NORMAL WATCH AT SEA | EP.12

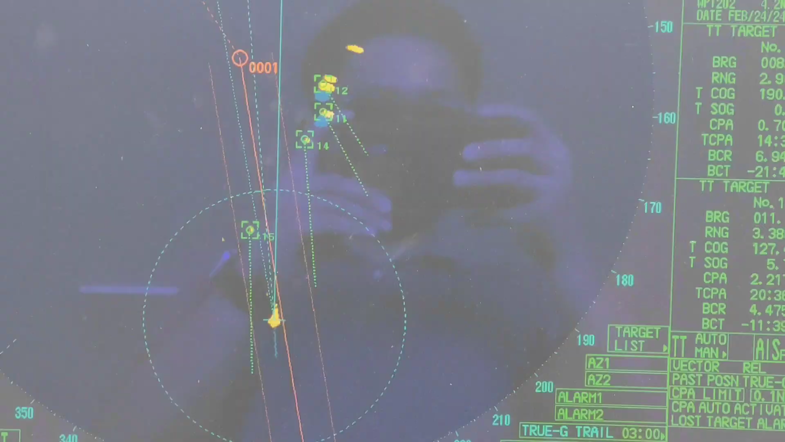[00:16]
ayan meron tayong situation dito at
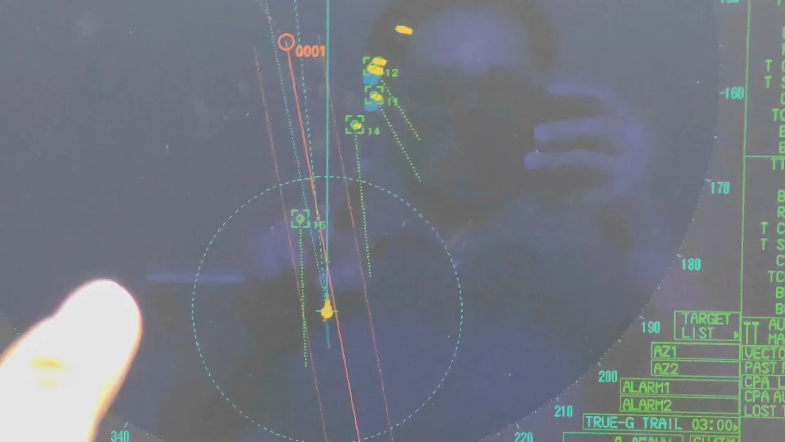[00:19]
makikita nyo meron tayong target na
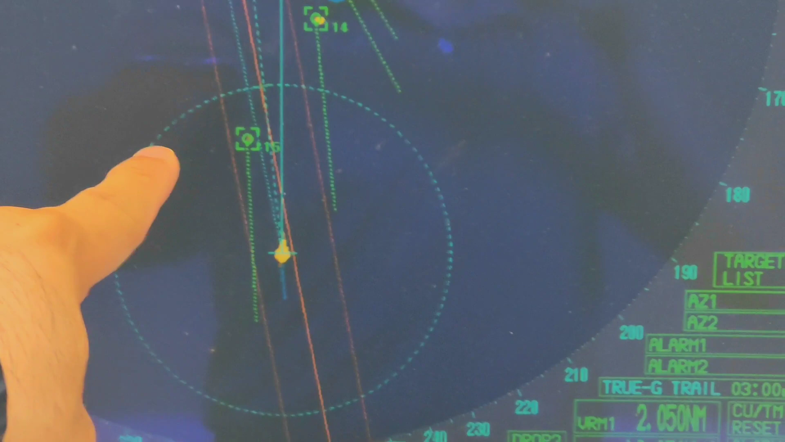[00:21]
dito si target number 15 ay fishing boat meron din ito si 14,
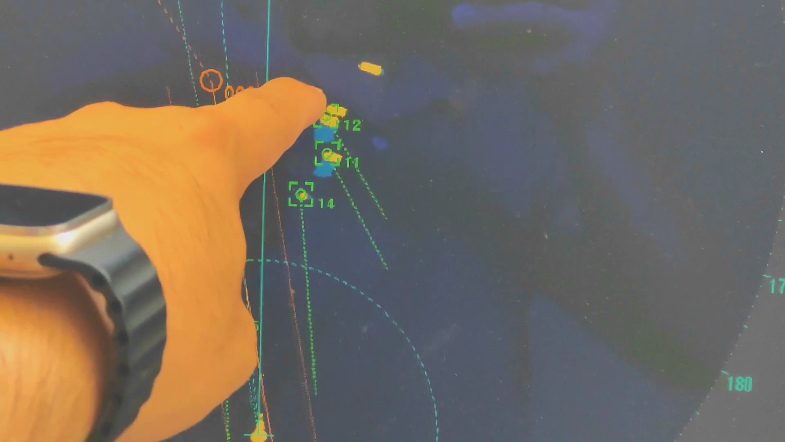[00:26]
11 and 12 so si target number 15 ang CPA nya ayan
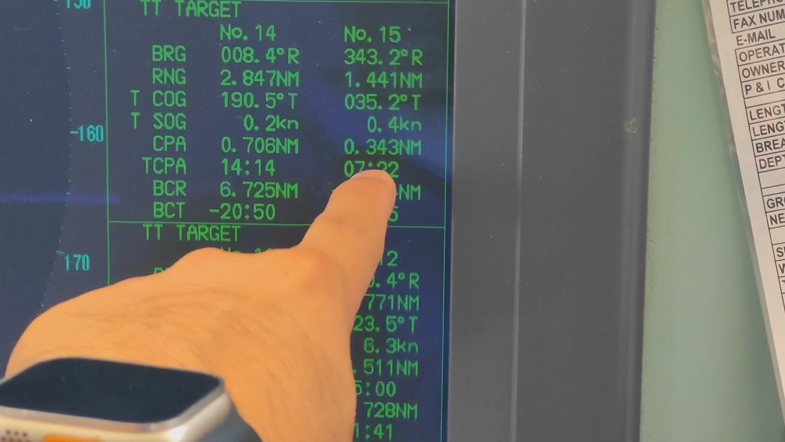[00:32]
0.34 or 3 cables si number 14,
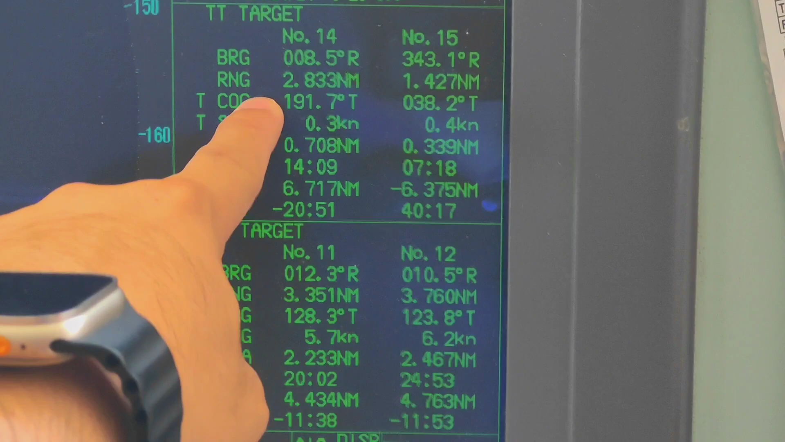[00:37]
11 and 12 ay clear na so ito na na yung pinakakalaba natin
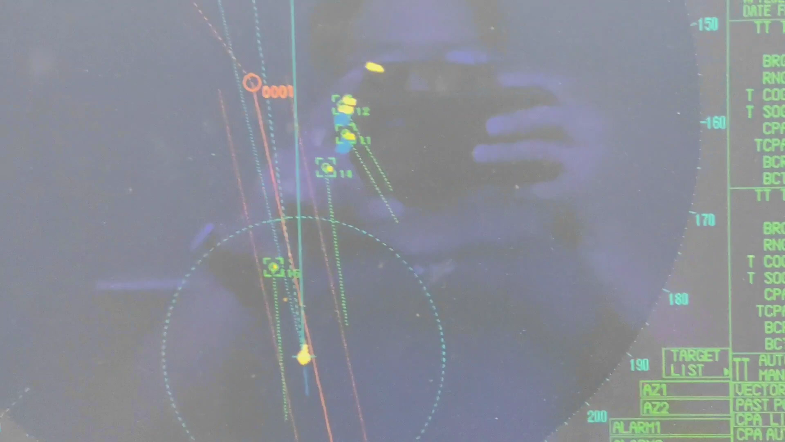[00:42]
masasabi nyo na maluwag yung sea area natin yung serum natin pero ba't di natin siya ipas ng
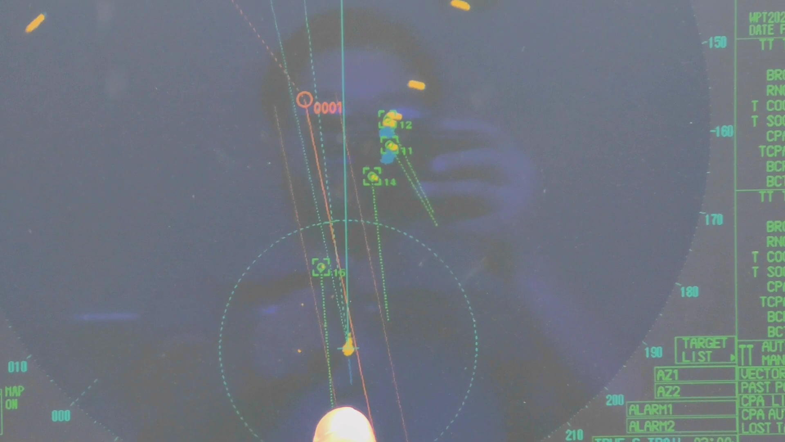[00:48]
starboard to starboard para mas maluwag dito kaysa pumasok pa tayo dito
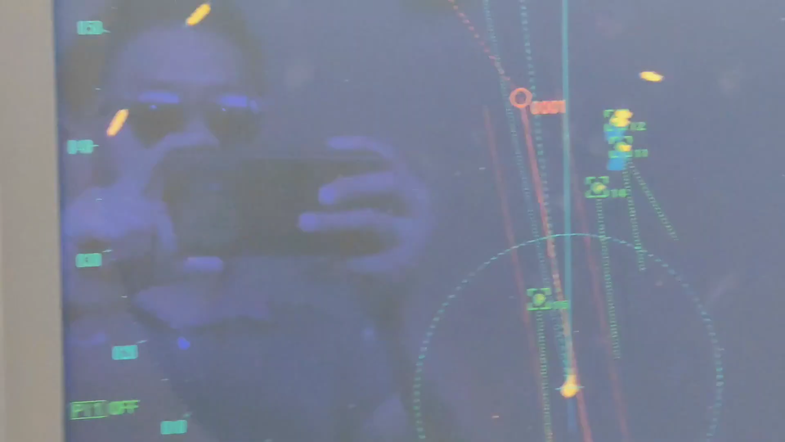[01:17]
siya pantaya so gano ba kalapit yung gano
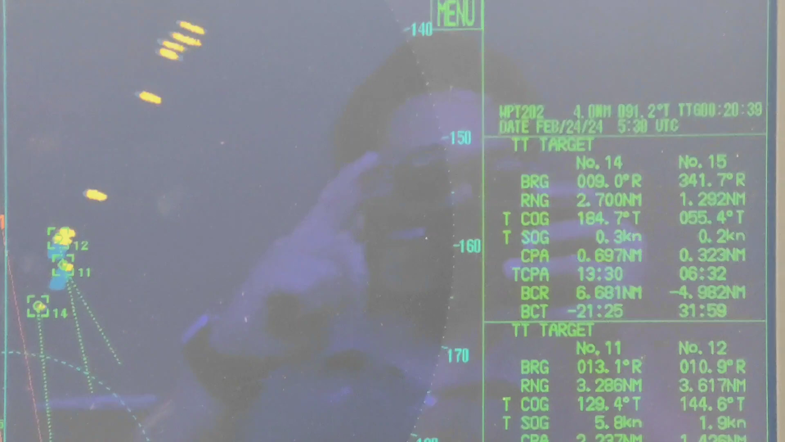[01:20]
ba kalapit yung cpa nya na ito na 3
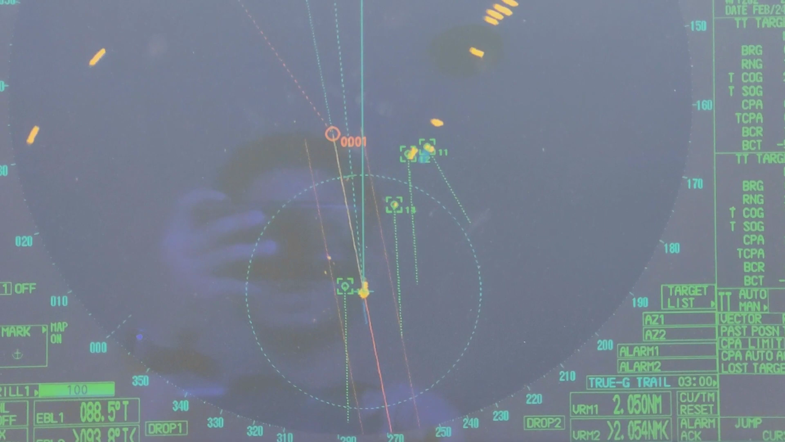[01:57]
so ayan how will you know na it is safe na mag alter ka na ng course or bumalik na sa tamang
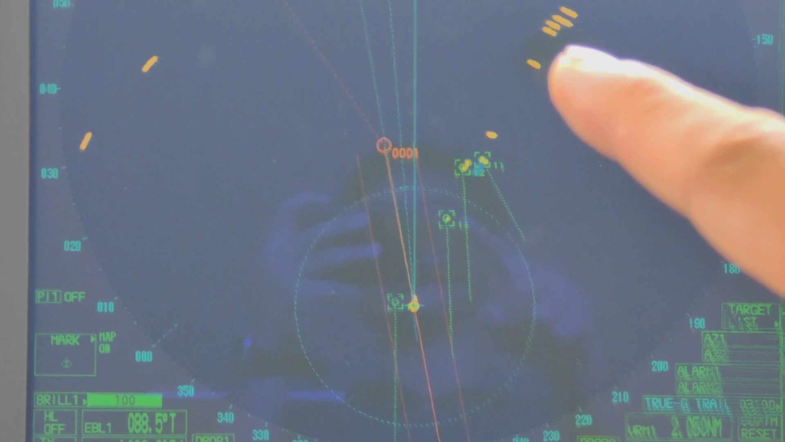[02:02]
course mo sa true course mo and kapag